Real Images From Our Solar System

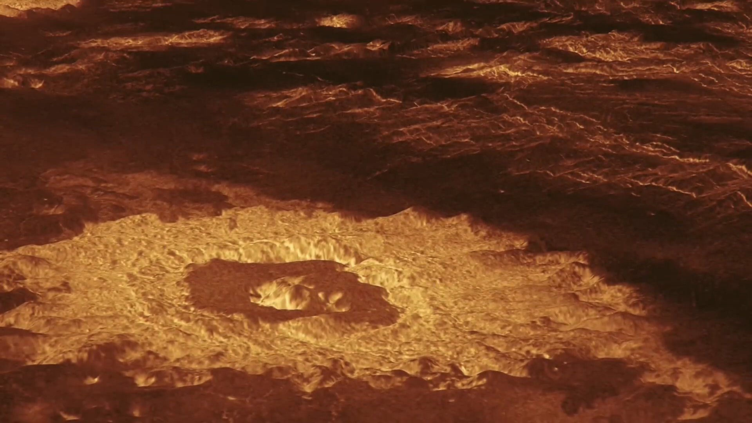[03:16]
It sent back images of the planet's surface showing evidence of volcanism,
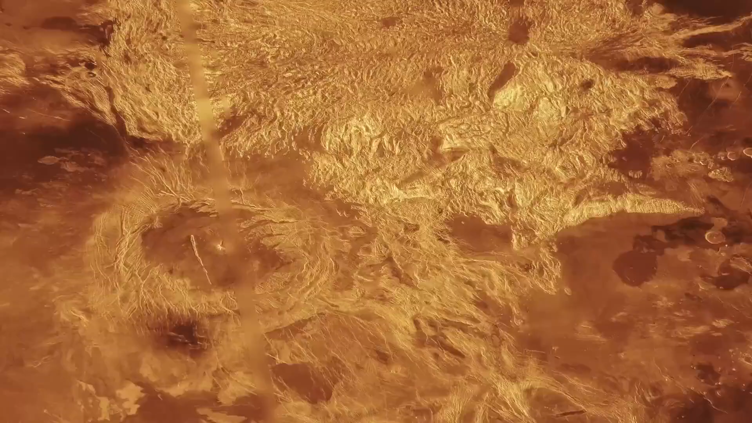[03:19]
tectonic plate movement,
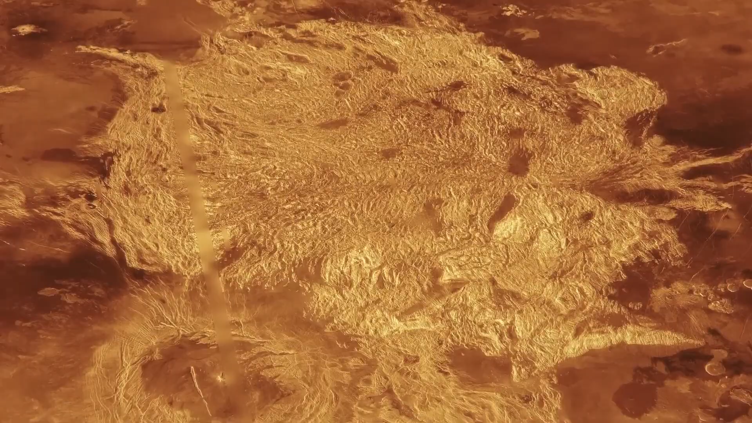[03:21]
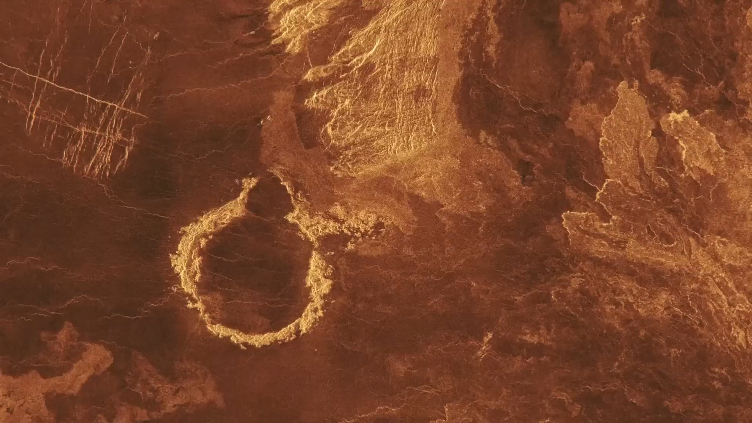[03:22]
turbulent surface winds and miles of lava channels,
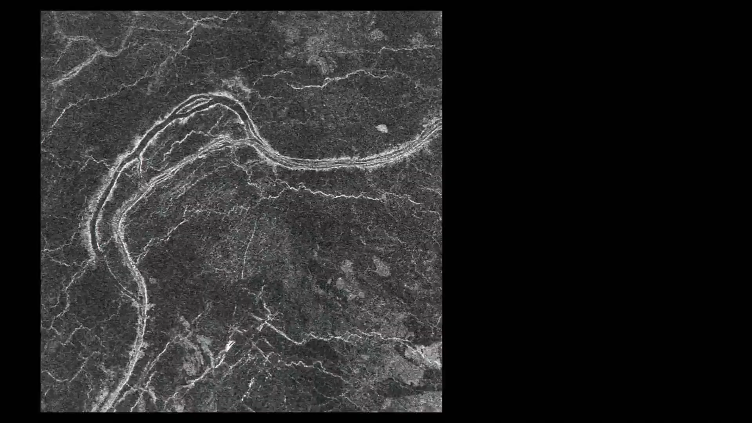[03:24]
including one measuring 5,550 miles long.